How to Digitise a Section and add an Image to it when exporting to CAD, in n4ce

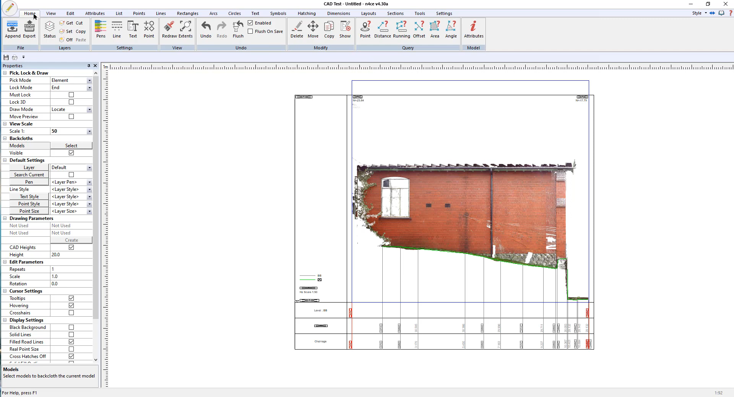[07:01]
And there we have our section. With the image overlaid on top. Which obviously we can export to AutoCAD. Or whatever we want to do from now on.